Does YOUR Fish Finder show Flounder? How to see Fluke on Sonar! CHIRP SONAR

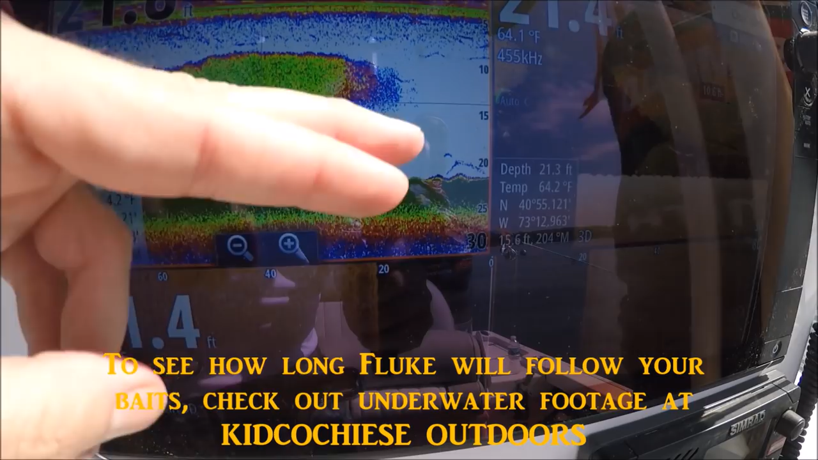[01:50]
it's rocky is because the boat is rocking and that bottom is dead flat good stuff
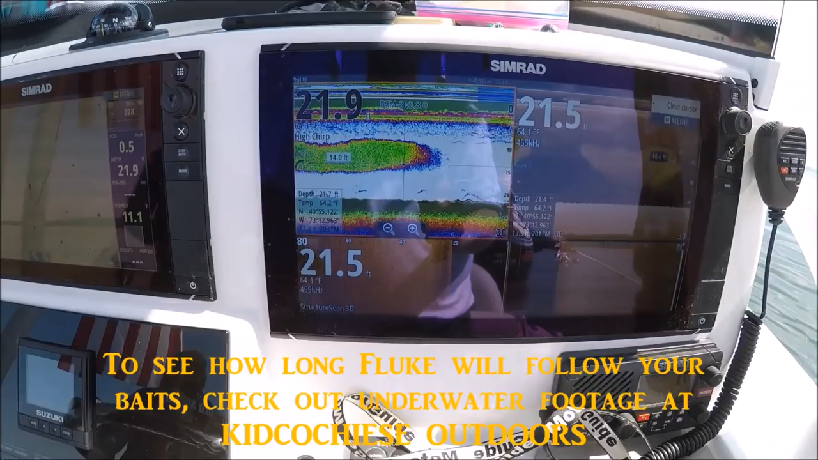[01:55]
that's an airmar 275 high low chirp
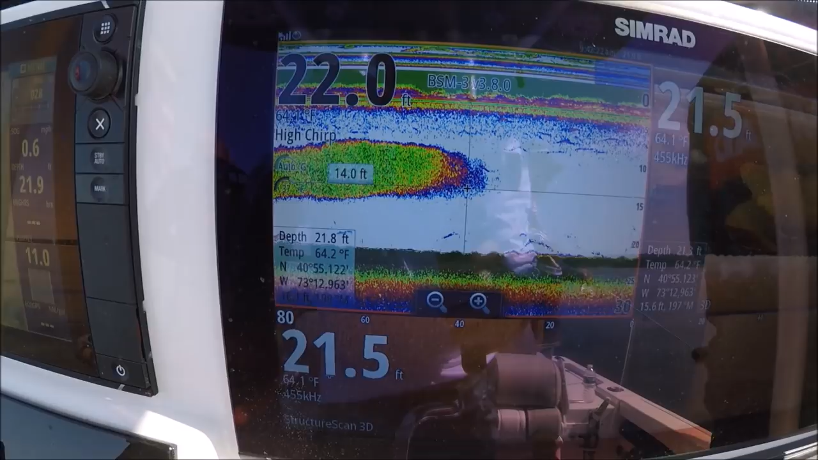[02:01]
transducer we're shallow but the chirp is still great for this so much you're gonna line up and down now
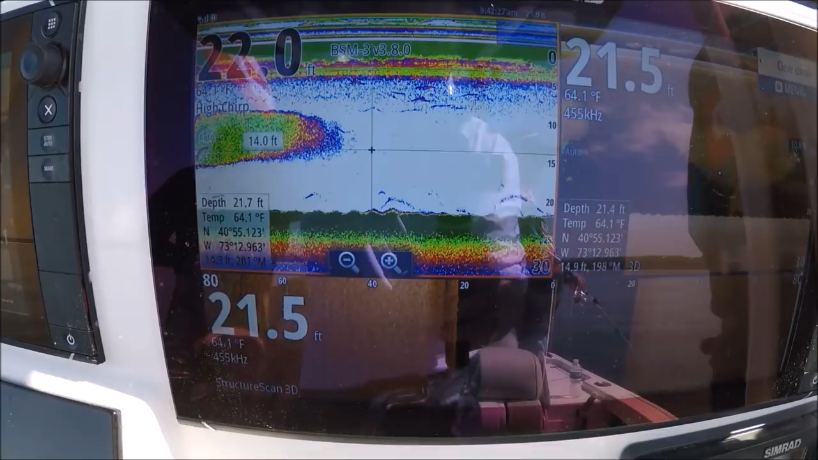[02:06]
On screen: water 64.1°F
so I'm just waiting to see more fluke on the bottom these are sand eels all
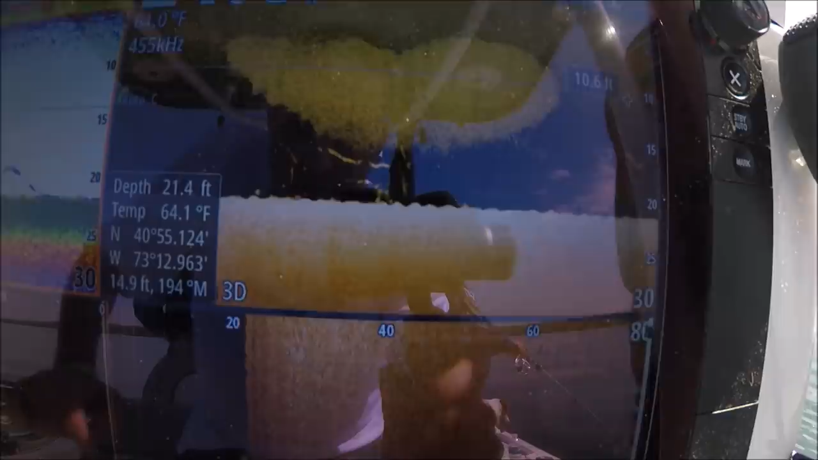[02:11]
On screen: depth 21.4 ft
right you see that that summer flatter right there that fluky he
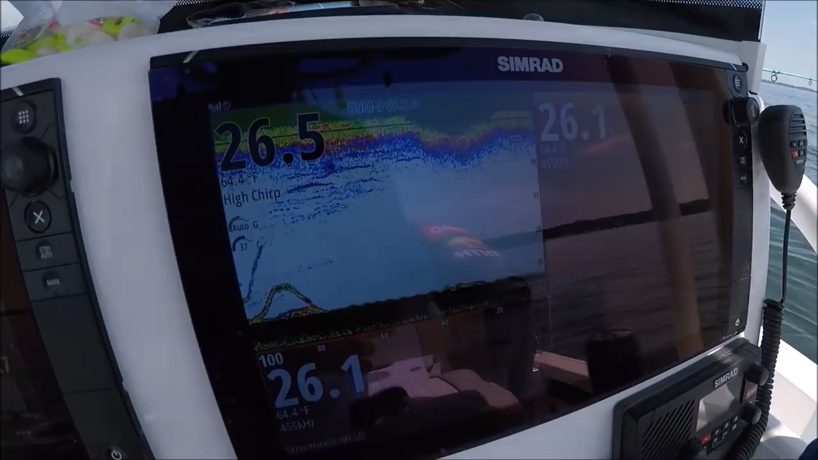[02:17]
On screen: water 64.4°F
just brought it off the bottom here I'm gonna back up you know we were marking fluke this is what fluke looked like on the bottom it's just that color change
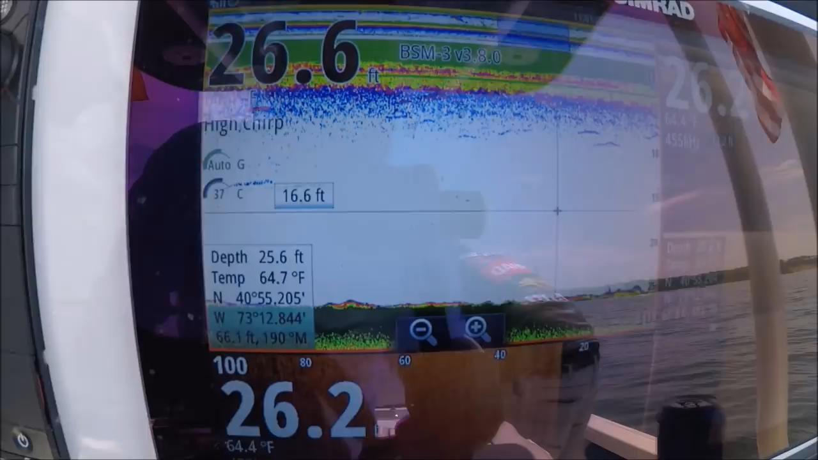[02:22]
see that color change when that comes in it's fluke sitting right on the bottom
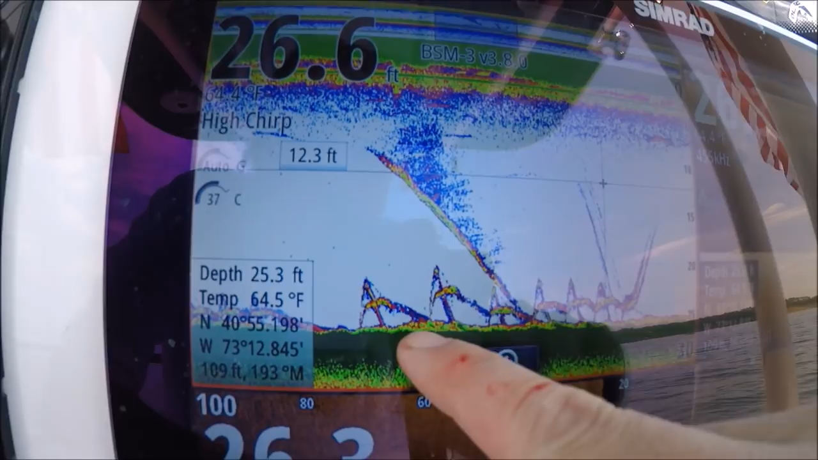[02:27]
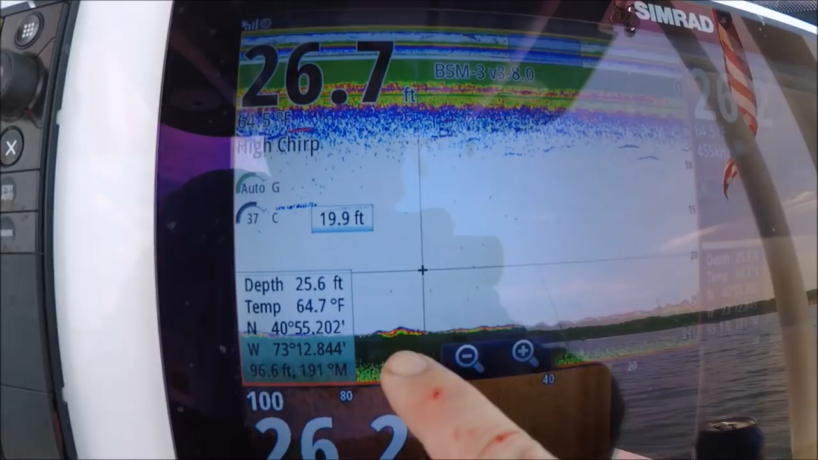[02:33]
fluke sitting right on the bottom stop max boom you hit it right here and got pulled up
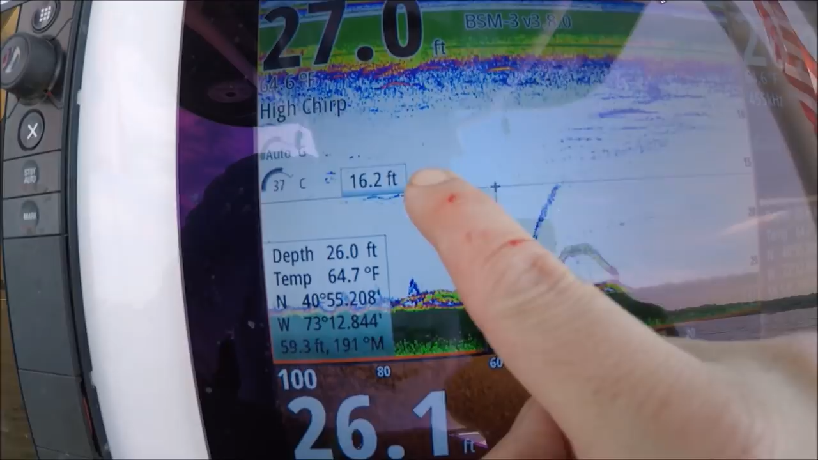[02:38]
and there was another one sitting there another one below it and now they're gone